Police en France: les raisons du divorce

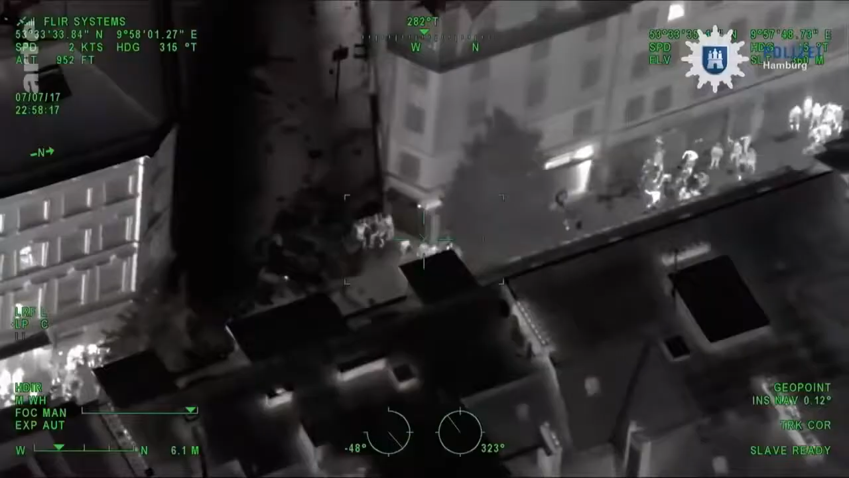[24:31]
Durant les nuits des meutes la police filme depuis des
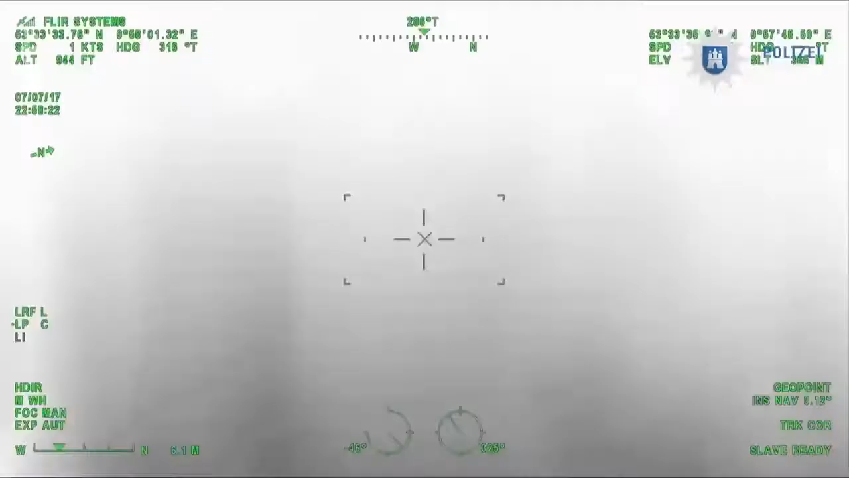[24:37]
hélicoptères elle repère et tente d'identifier des casseurs
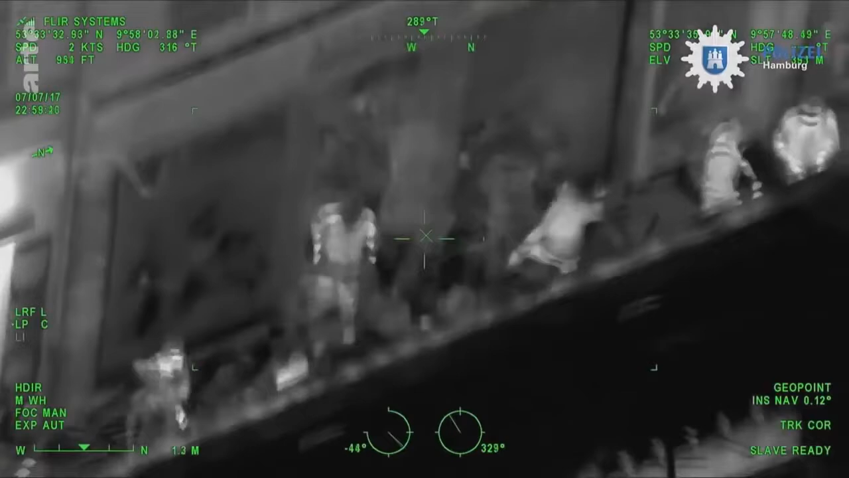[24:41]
la violence est telle que des bavures vont se produire le maintien de l'ordre à l'allemande change de visage